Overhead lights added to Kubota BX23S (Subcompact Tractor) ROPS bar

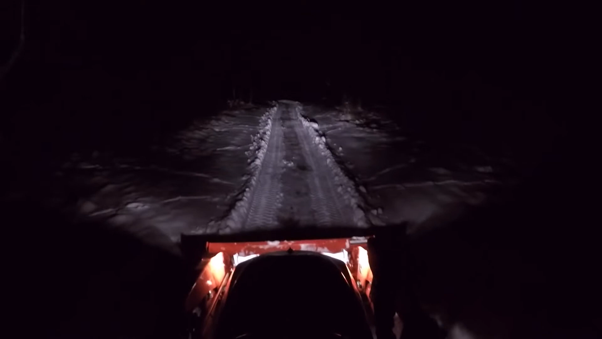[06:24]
you lift the bucket up you'll lose pretty much all